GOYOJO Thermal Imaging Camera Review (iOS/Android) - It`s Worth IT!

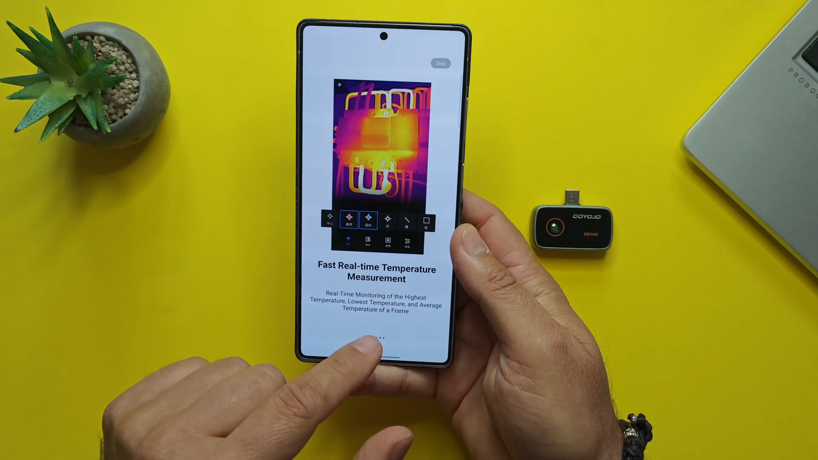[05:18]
monitoring of the highest temperature lowest temperature and average temperature of a frame accurate
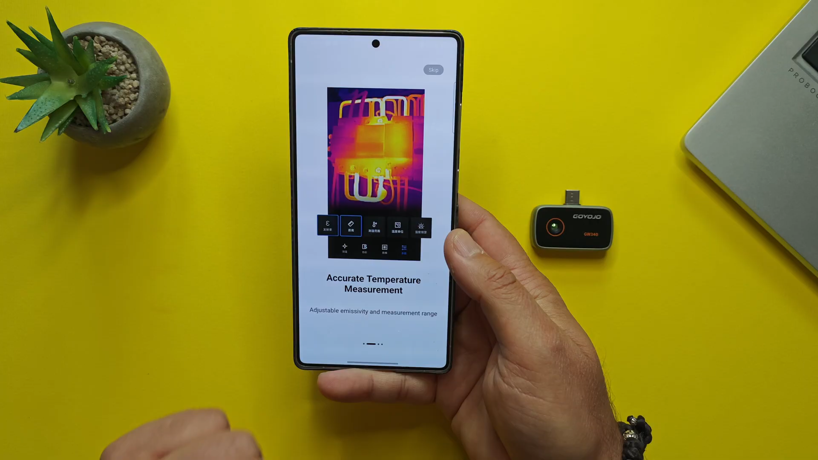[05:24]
temperature measurement various predefined and customized palettes this is very good I'm gonna test all
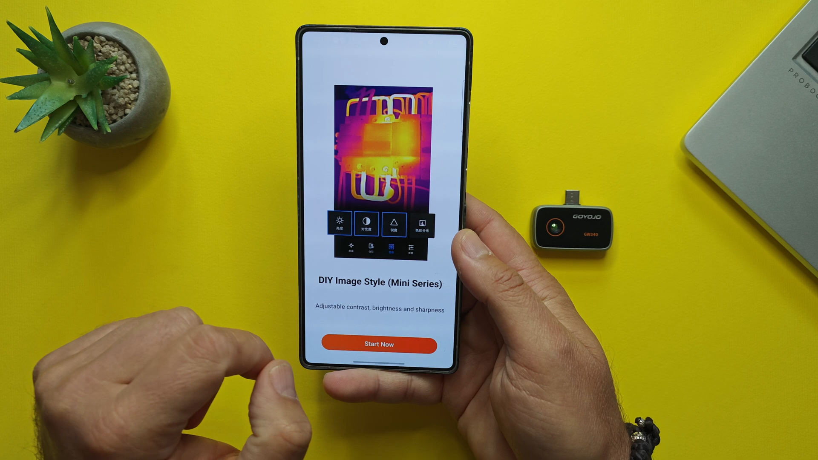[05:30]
these do-it-yourself image styles mini series where you can adjust contrast brightness and sharpness and
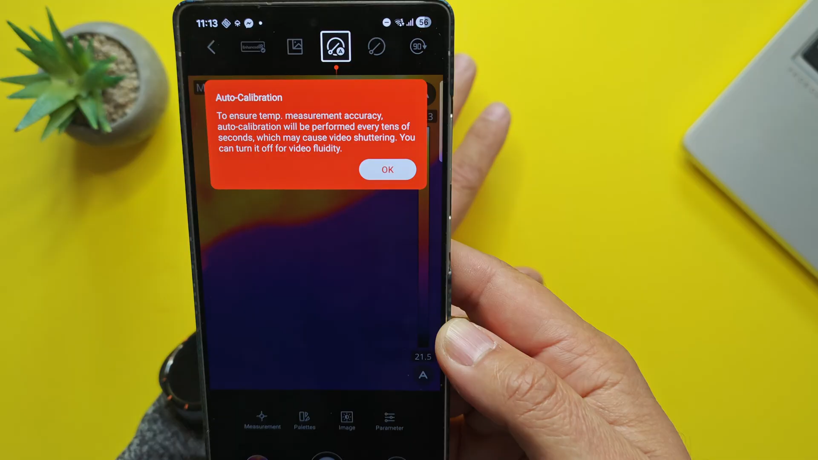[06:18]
auto calibration to ensure temp measurement accuracy auto calibration will be performed every tens of seconds which may cause video
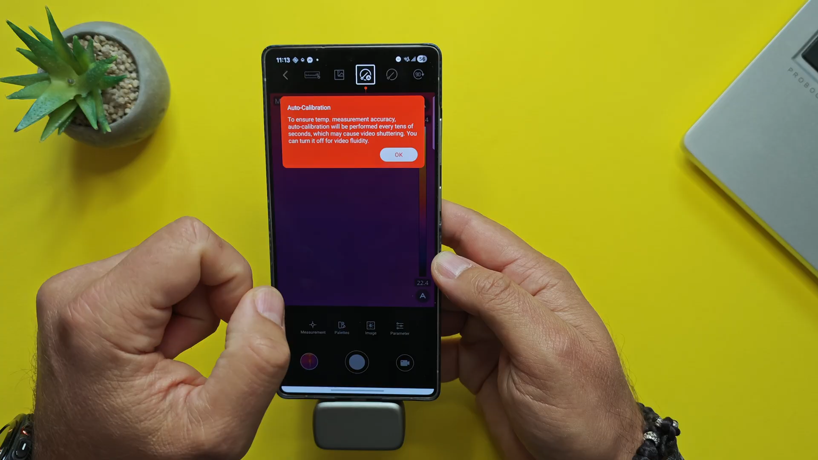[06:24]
shuttering okay stuttering shuttering you can turn it off for video fluidity
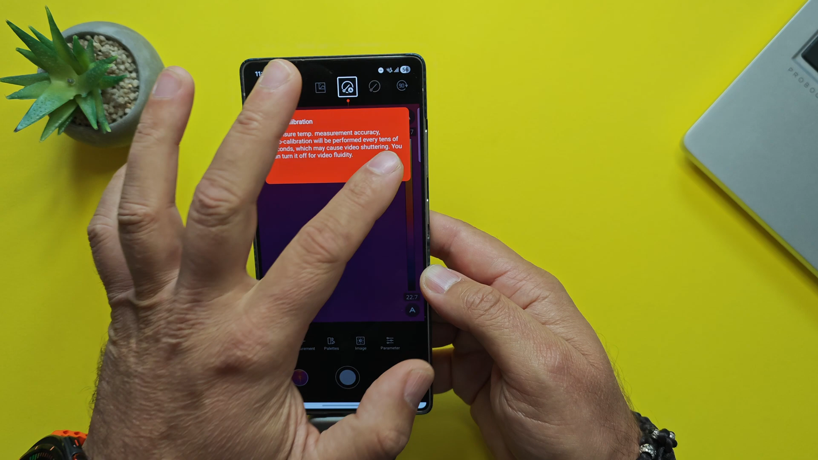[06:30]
and yeah okay it's calibrating
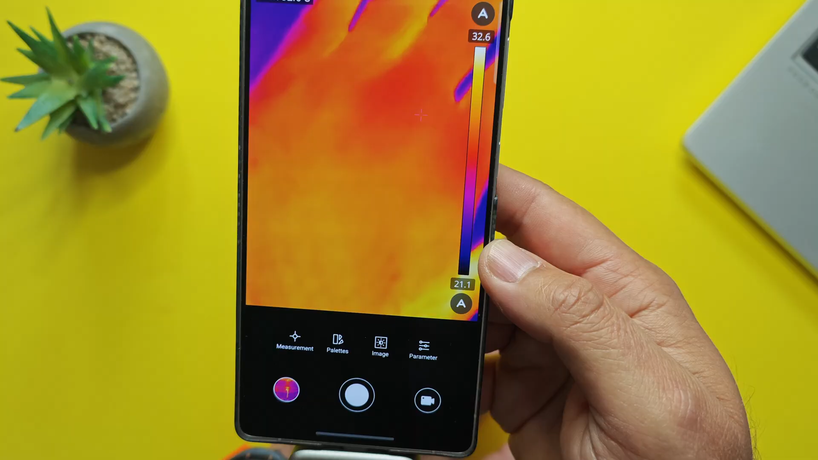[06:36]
this is my hand guys and it's measuring the temperature all right guys let's try to see what this baby can do
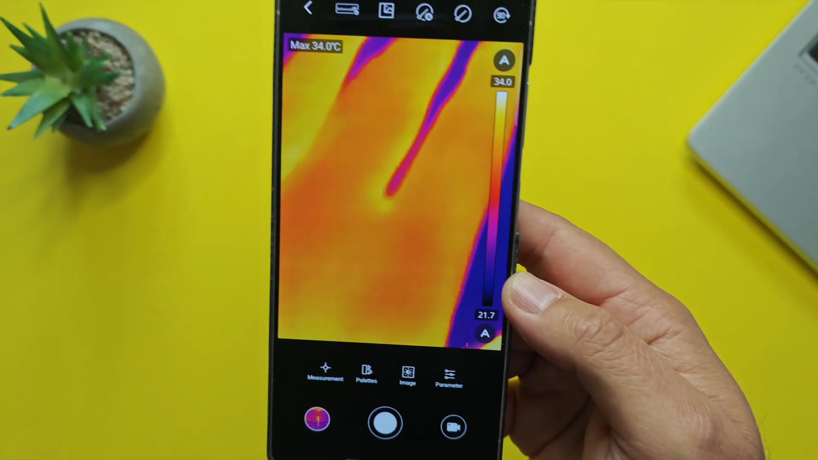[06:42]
On screen: max 34.0°C
we just confirmed that the GW 340 works with my Android phone and now it's also
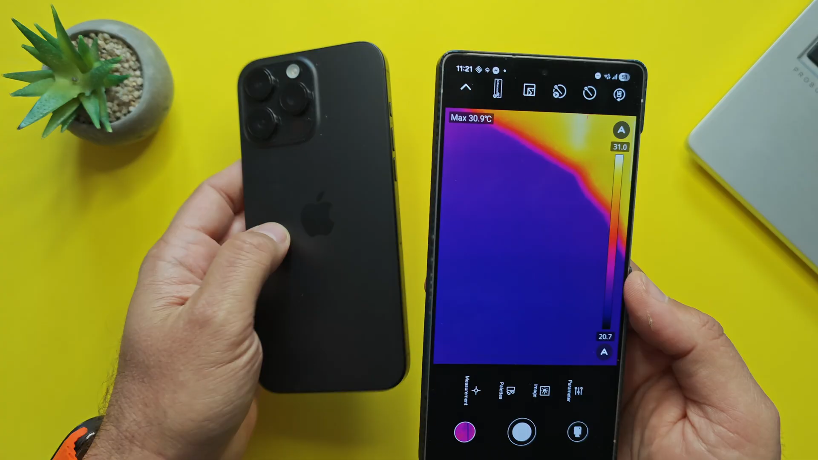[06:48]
On screen: max 30.9°C
time to pair it with my iPhone so let's open App Store let's click here and let's search
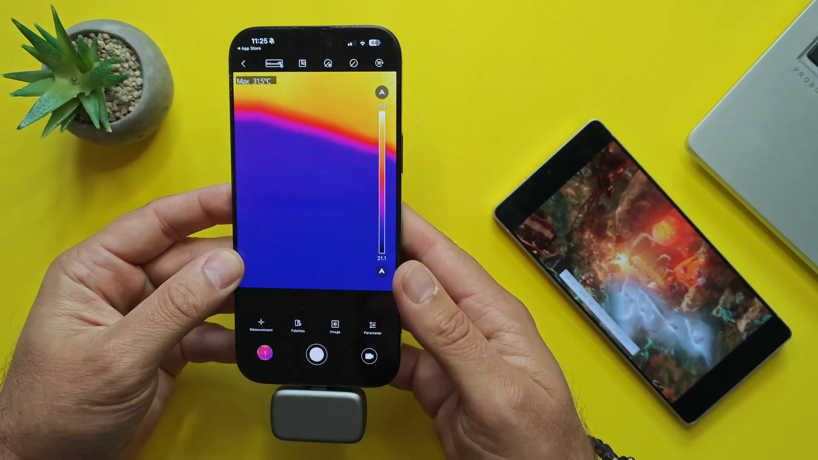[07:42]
here we are so absolutely flowers guys I was able to connect it to my Android phone the Samsung s25 ultra and also to my iPhone 16 pro marks guys now let's try to
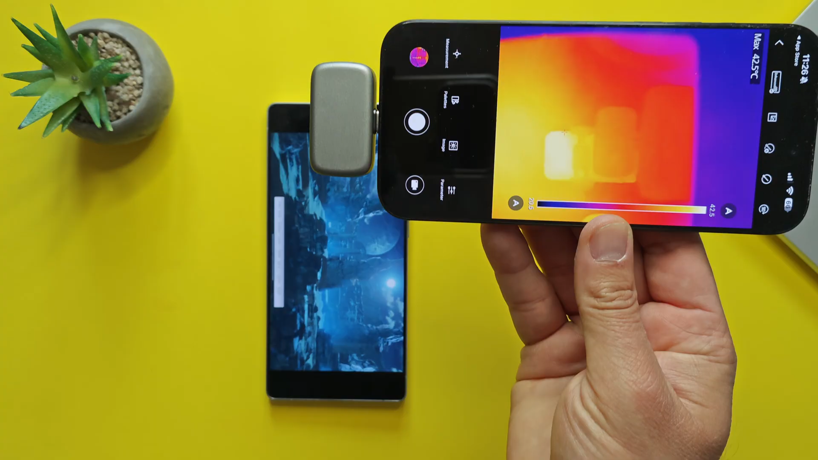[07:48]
On screen: max 42.5°C
check some data guys this is my s25 ultra okay you can see 43 celsius already guys if I
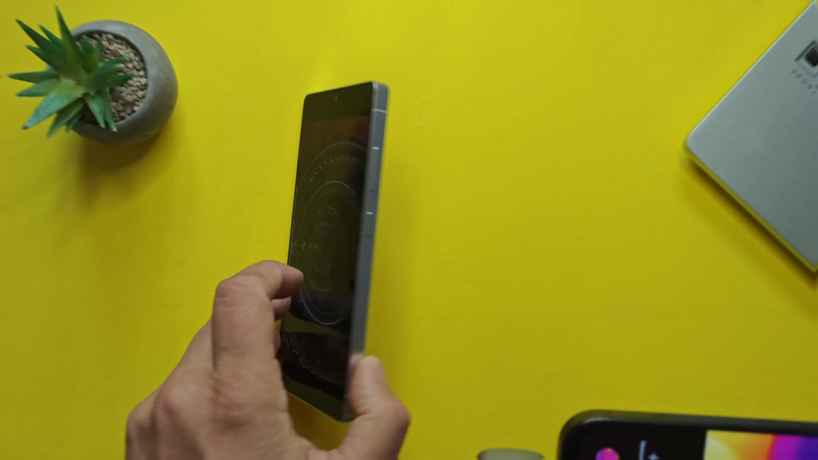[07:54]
put it on the back guys let's try oh my god now finally I can upgrade my game with
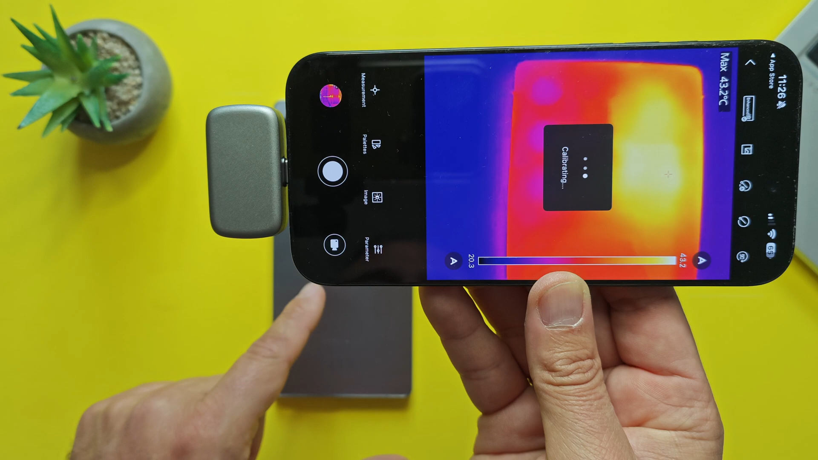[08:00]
On screen: max 43.2°C
the benchmarking and performance testing so here is where the soc is as you can see 43.1 celsius guys and down below where just the battery is you can see it's 38 I'm